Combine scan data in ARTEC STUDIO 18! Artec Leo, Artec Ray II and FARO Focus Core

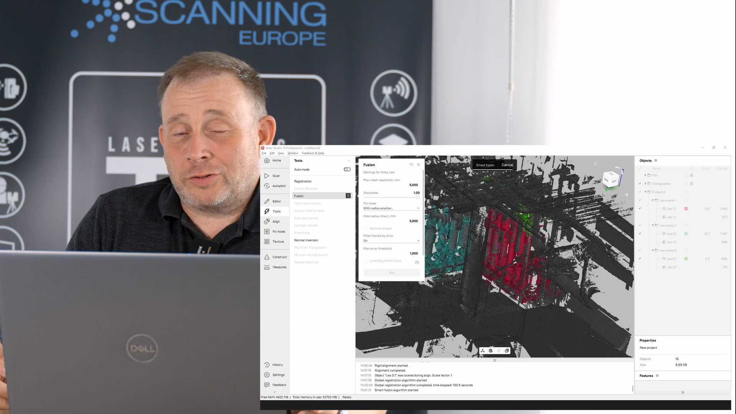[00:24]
it is also possible to use other scanners like a Ferro or, I don't know, a Trimble system to combine this with the Leo data and we check this also out and the final result you will see in this video.
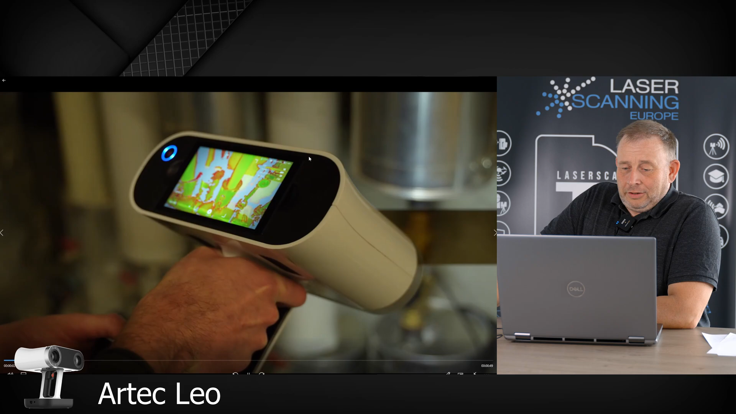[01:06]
I show it here, so we use this Artec Leo and the Artec Leo is a very nice handheld scanner because of this without any cable, you don't need any cable,
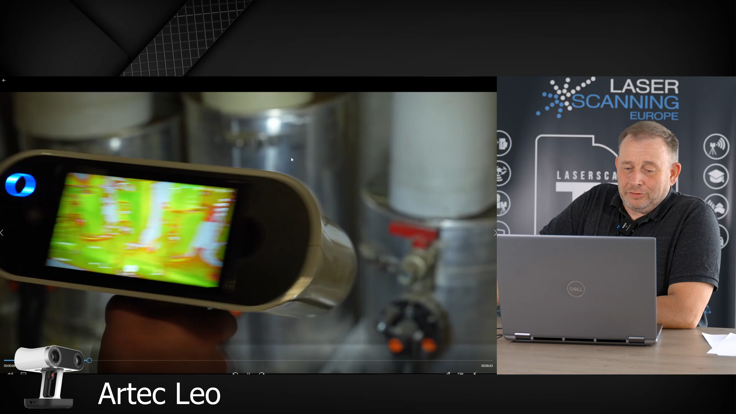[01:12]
any remote laptop, everything is in one hand and you have a very good working range. So it is a very good scanner to fulfill some gaps, but you can also work,
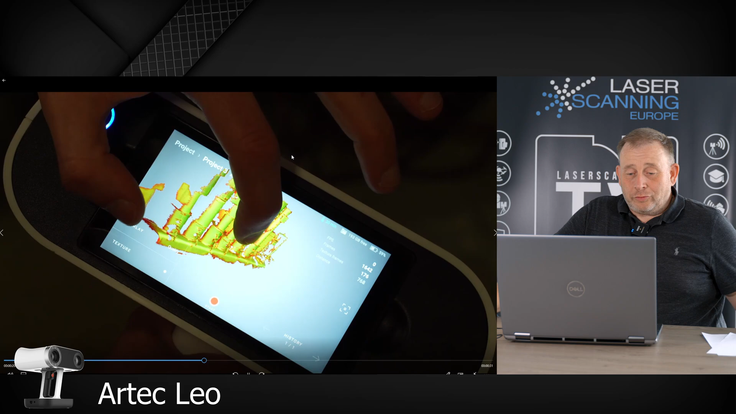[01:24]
most customers I think use it to work independent only with the Leo scanner,
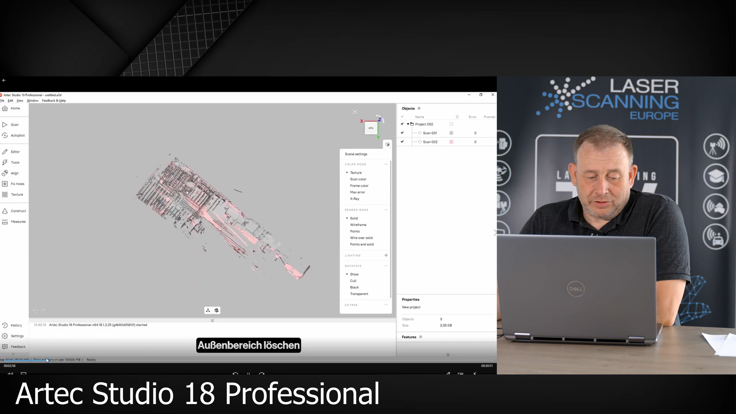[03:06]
So then we also delete some of the outside areas. What we don't have a dense point cloud data set.
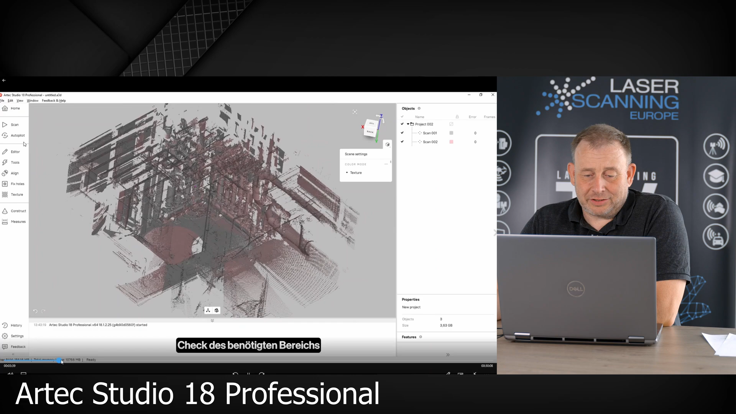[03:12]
So we clean a little bit outside. Then we done a registration between both scans. So with both theoretical scans. If we are ready with this one, then we move forward and import the Leo scans. Now the Leo scans from the handheld scanner are already now imported in the scene.
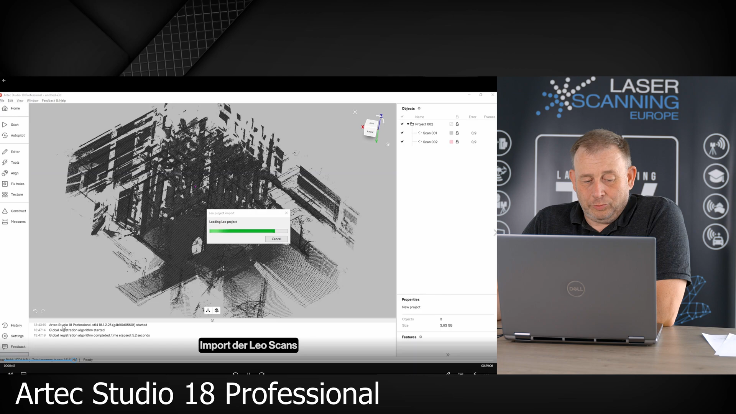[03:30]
And you will see that they are imported, that they will be on a different scan position. And because it is not the same coordinate reference system and we have three of them, three data sets.
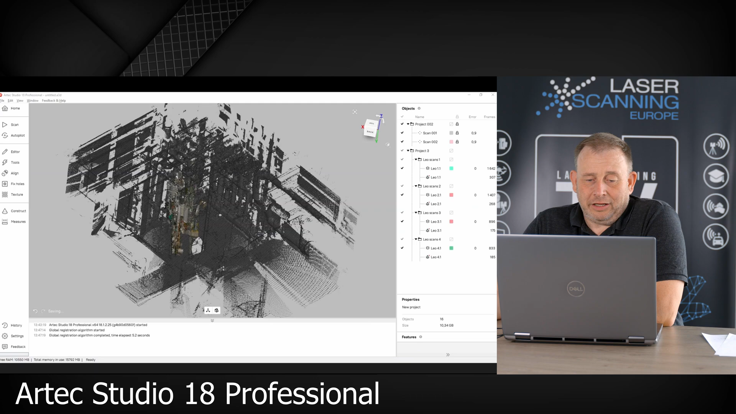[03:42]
And you see there coming something inside here. And we used to put them together here. An alignment tool from the software.
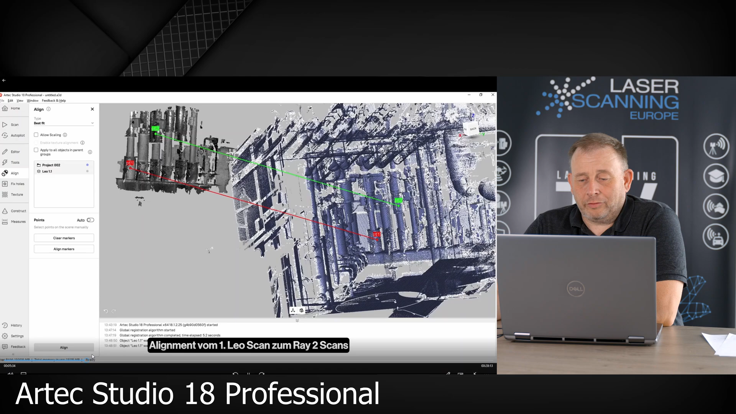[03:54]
And for the rough alignment you pick only three identical points. And then the software will do a pre-alignment.
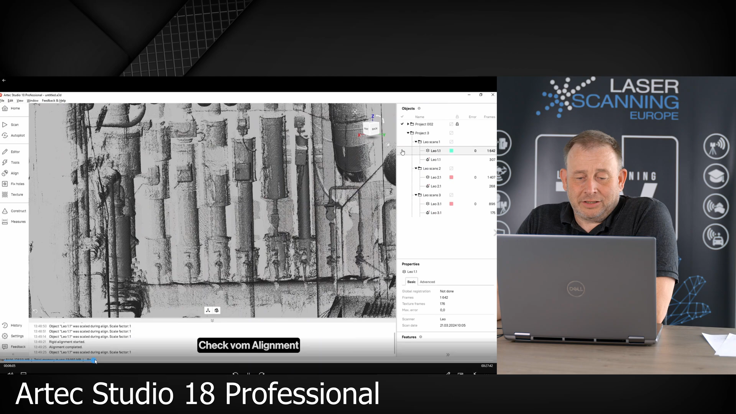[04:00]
And afterwards you can do the final alignment. And then we do this with the next area here. And I think there was another one, the third area. This is the last one. And we put this inside.
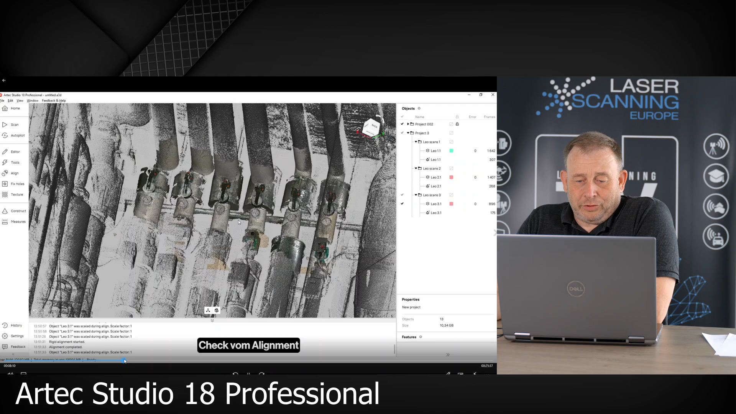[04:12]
So you see this area. Then we check the alignment. How good they are looking. This was for us okay. So then we had now these two thoracic scans. And we had these Leo scans from the alignment.
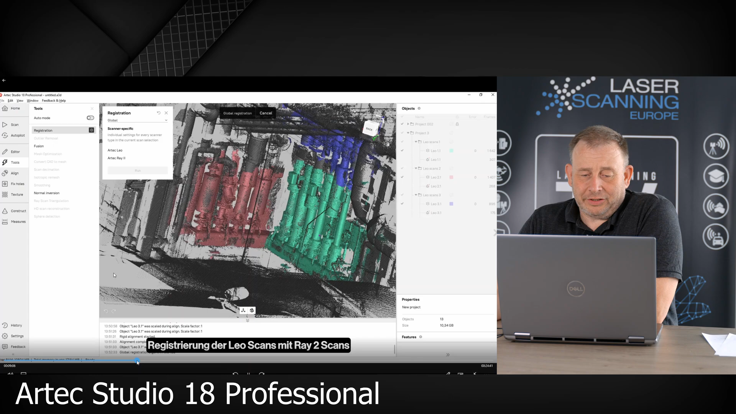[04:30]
And then we done a registration of all of all data. And now you see here the software does a global registration overall. And finally if we are ready, all point clouds are now in one data set. Or it's in one registration. And finally we generate then from the point cloud a mesh. This is now the next step. So now we run here a smart fusion. It took a little bit of time.
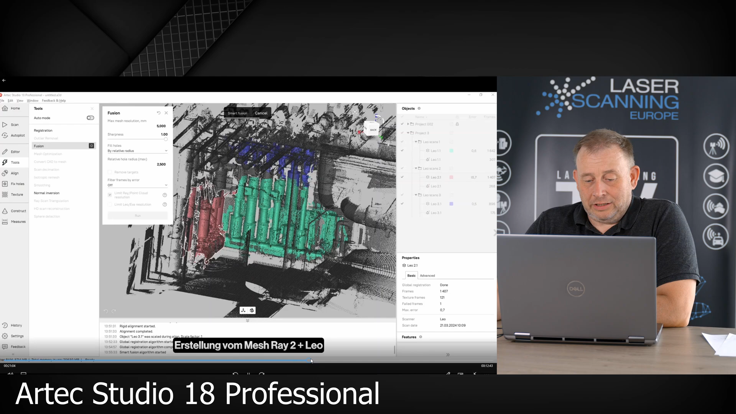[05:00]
And now we are done. And afterwards we get one big mesh data set. That is combined from the two thoracic scans. And from the three Hentl scanners.
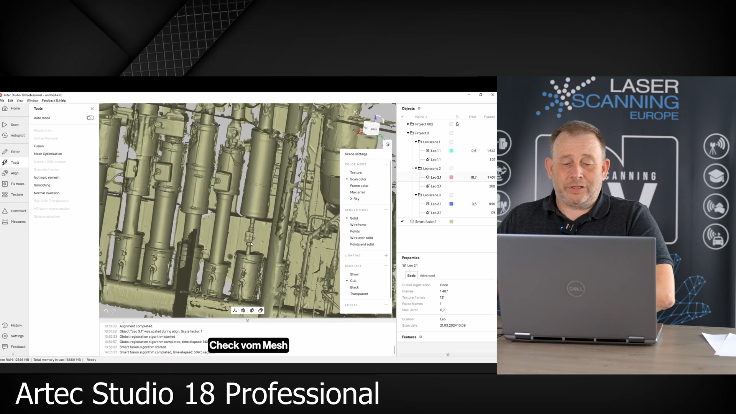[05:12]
And this is our result. It looks pretty good. So we don't see any overlapping areas. And then we generate a mesh from only the thoracic scanner. What we call a ray 2 scanner here. So when we generate then another mesh.
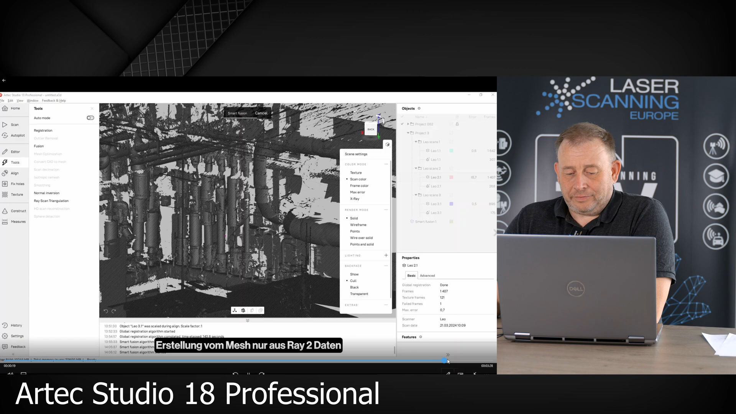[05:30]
And finally I hope I can show it to you. So in the end we have the other mesh. It took a little bit more time. And then we have these two data sets.
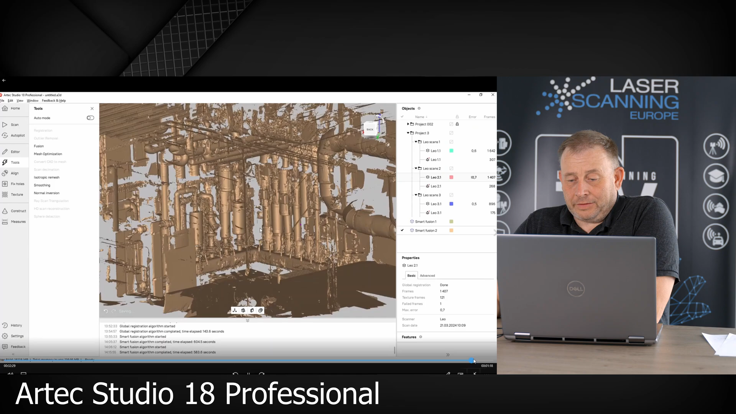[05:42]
We give them another name. This is the array mesh. And then you see this is the mesh. This is now the array and the layout together.
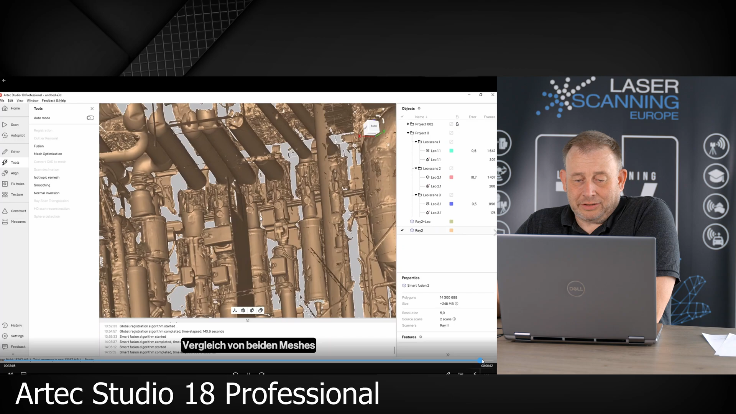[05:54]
And the other one is only the data set. And you see now with the both scans set. It's more dense point cloud. Because we capture with the Hentl scanner. All the shadow information. And you see it's finally done. So what we can see. It's possible with the arctic ray 2. And with leo single scans. Combine this in the software. And getting one data set out. So that is definitely working. And for the first look. It looks definitely okay to us.